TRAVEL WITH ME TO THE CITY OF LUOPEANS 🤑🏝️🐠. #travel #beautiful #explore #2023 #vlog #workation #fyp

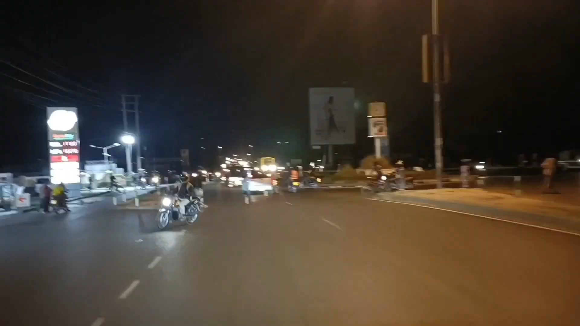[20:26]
So after enjoying the food and drinks, we decided to take a night drive around the city.
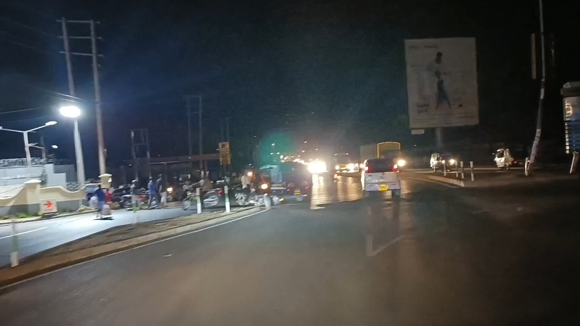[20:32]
Here I am trying to show you guys the night views, how Kisumu is, you know?
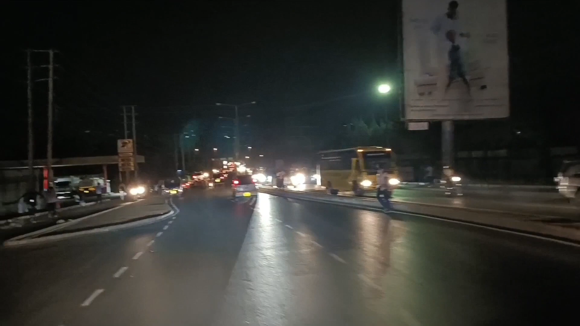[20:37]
And I'm doing this with my hands outside the sunroof.